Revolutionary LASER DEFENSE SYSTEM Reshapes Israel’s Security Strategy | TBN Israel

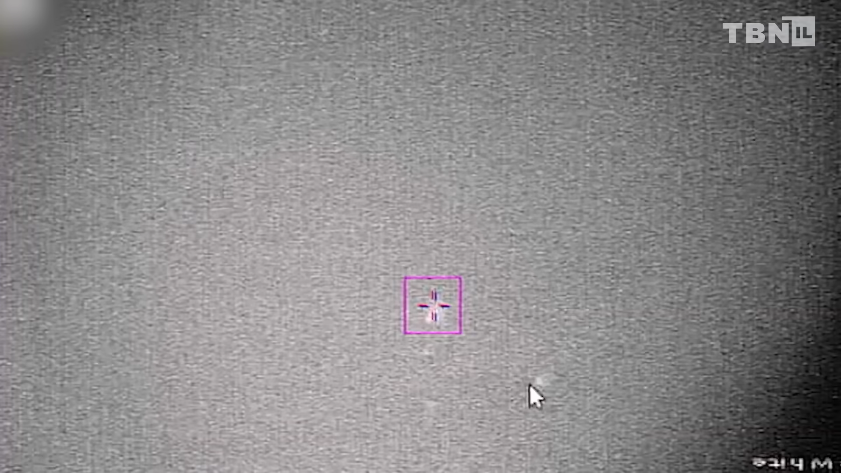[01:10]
Advanced Defensive Systems and Elbit Systems.
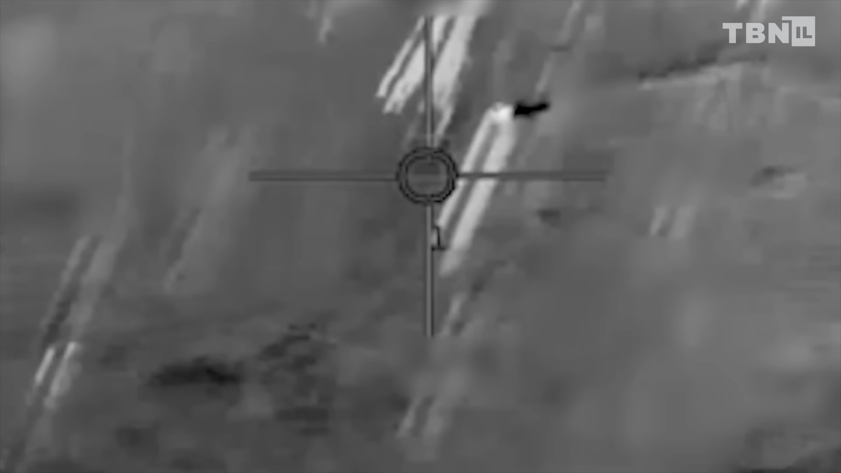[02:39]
locking onto the target with pinpoint accuracy.
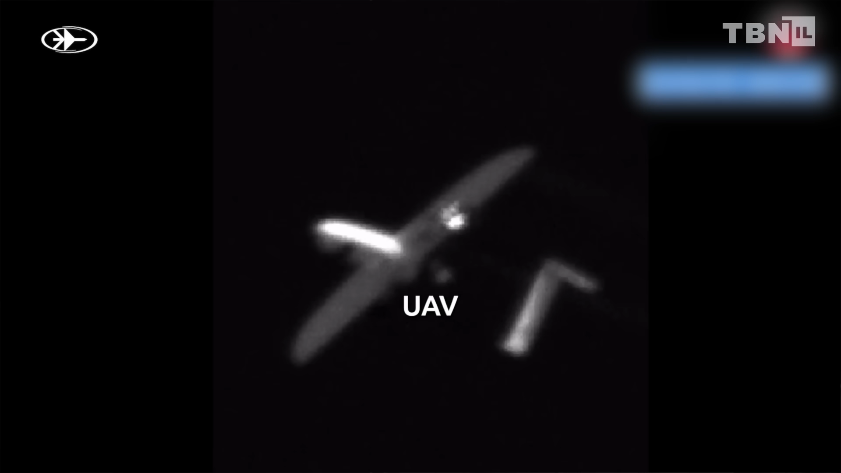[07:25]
It hits the rockets. Then you stop working because you have to let the lasing material relax from the heat,
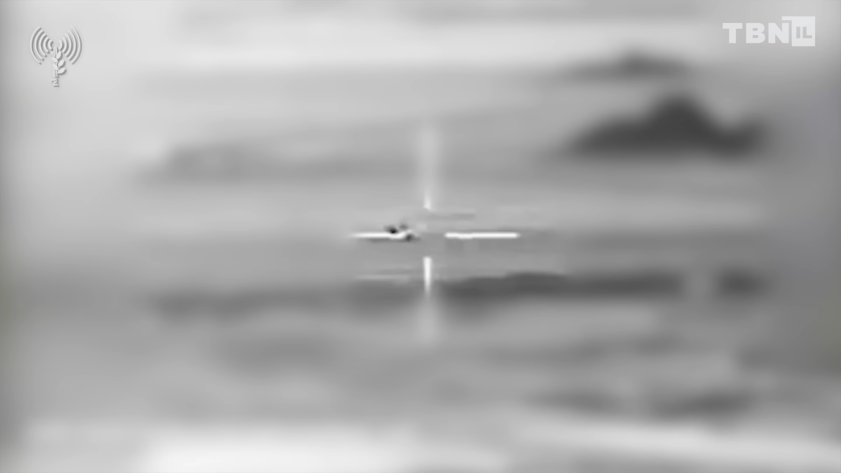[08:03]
Does this system have an automatic tracking mechanism?